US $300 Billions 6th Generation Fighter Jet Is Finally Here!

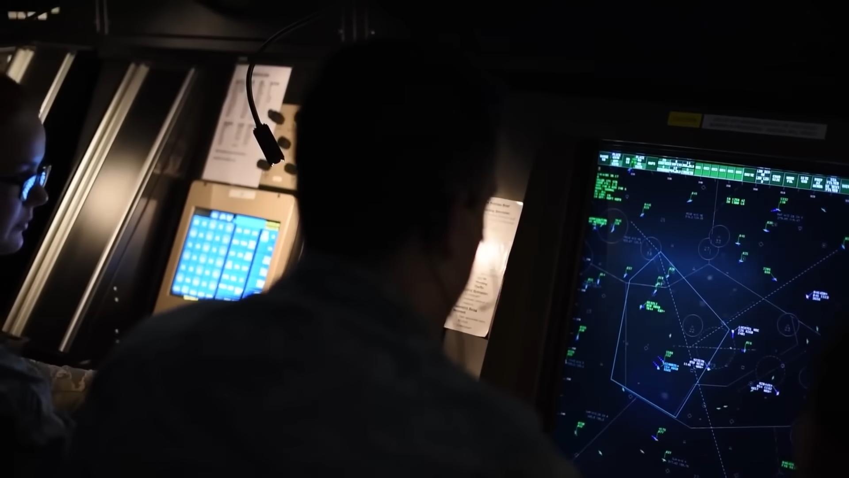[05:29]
If the source receives a significant amount of radar energy,
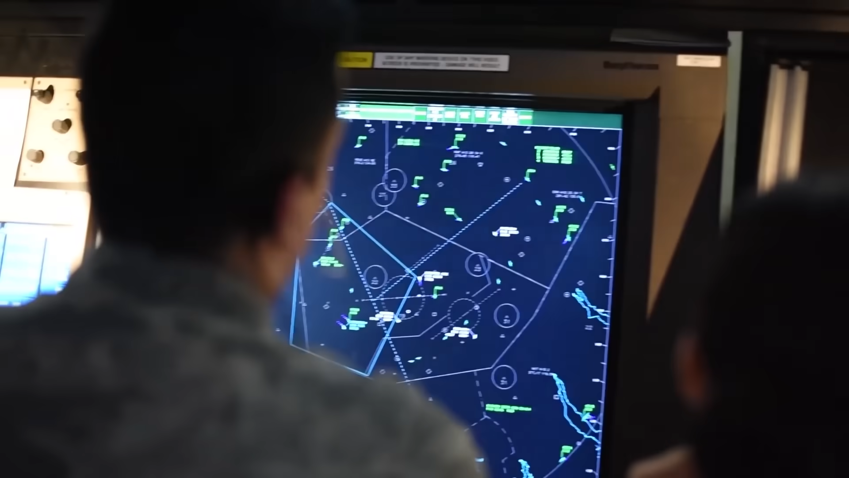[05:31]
it knows that some aircraft is in the air. So to avoid being blown out of the sky, an aircraft must return minimal radar energy.